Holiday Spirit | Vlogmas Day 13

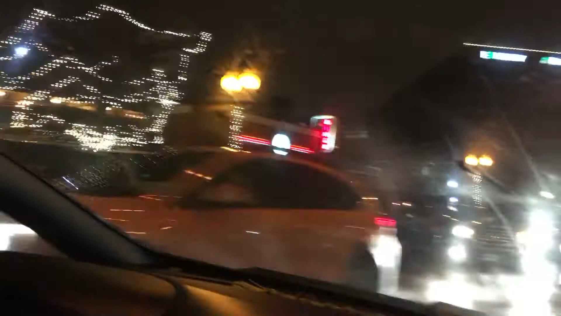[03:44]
Okay, so I completely forgot to keep vlogging, so this is just pretty much the rest of what we did. We went and looked at lights, went to Walmart, went home,
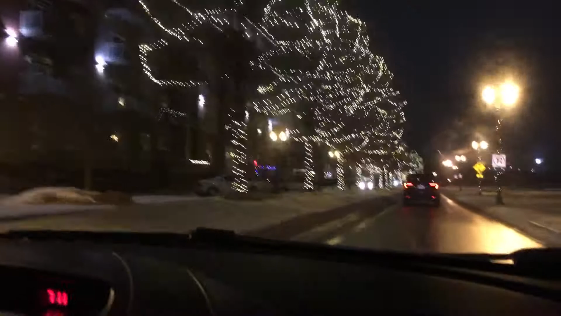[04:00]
and I gave my daughter a bath and I went to bed because we had to wake up early. So I'm sorry, the end of this vlog just really sucks, but enjoy the pretty Christmas lights.